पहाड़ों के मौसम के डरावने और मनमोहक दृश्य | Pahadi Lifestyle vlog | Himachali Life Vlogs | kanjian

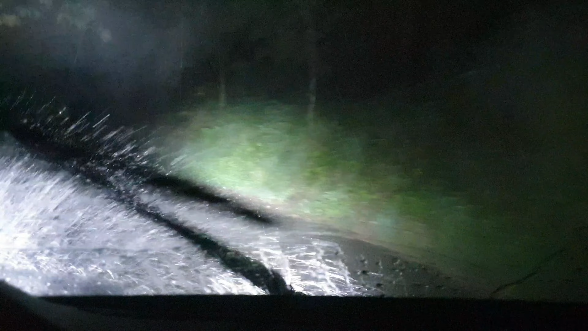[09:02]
ओ भाई साहब आप देख रहे हो ना सड़क में कितना ही पानी खड़ा है भाई, और मेरी स्पीड कम से कम 20 या 30 की है भाई, इससे ज़्यादा भी नहीं है। इतने ज़्यादा चलना भी क्या भाई, और जगह जगह पत्थर वगैरह छोटे छोटे आए हुए हैं रोड में, कई लोगों के डंगे ढह गए हैं, काफ़ी नुकसान हो रहा है भाई।
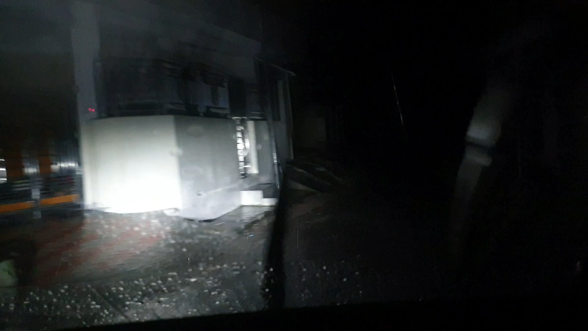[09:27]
अभी मैं पहुँचा हूँ अम्मण जगह है, अम्मण, तो यहाँ से भी मेरा सफ़र रहता है 5-5.5 किलोमीटर का है। जैसे दोस्तों मैं टिक्कर बाजार के आसपास पहुँचा ना, तो और कुछ नहीं देखने को मिला, सिर्फ गटर की स्मेल आई भाई। लोग देखते हैं बस बारिश का मौसम है गटर खोल दो, कोई चक्कर नहीं है भाई।
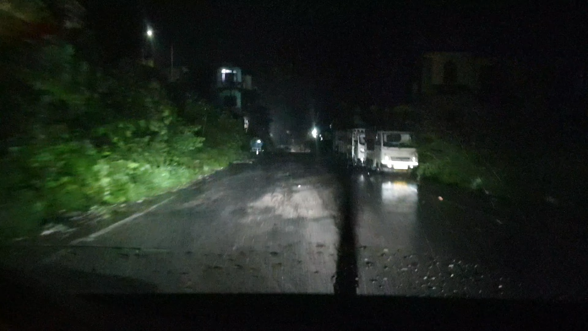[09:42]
मतलब टिक्कर बाजार में इस टाइम ना कोई खड़ा नहीं हो सकता है, मतलब इतनी गंदी स्मेल आ रही ना, और रोड की हालत देखो भला,
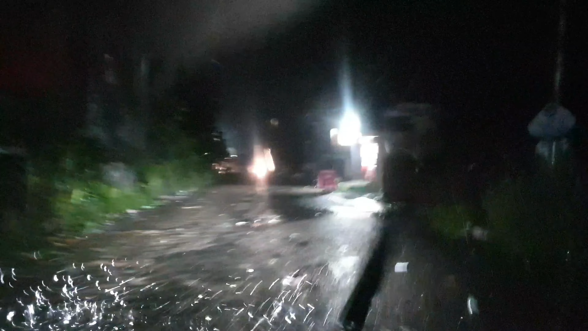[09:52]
पूरा कचरा नालियाँ हो गई हैं ब्लॉक और सारा पानी जो सड़क में बह रहा है।
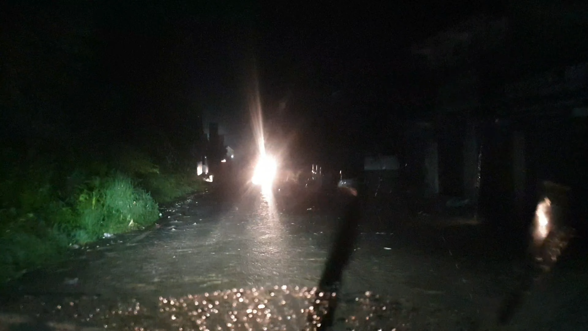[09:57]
तो हमारा आज का सफ़र जो वो तो कंप्लीट हो गया भाई, यहाँ से मतलब हार्डली 200 मीटर ये देखो ये पेड़ पूड़ गिर गए भाई सारे हुंडई वालों के, डंगा इनका पहले गिर गया है पिछली बरसात में, अभी तो बरसात शुरू हुई है भाई। और यहाँ से भी देखो नाली बंद बिल्कुल और सारा पानी जो है सड़क के थ्रू जा रहा है।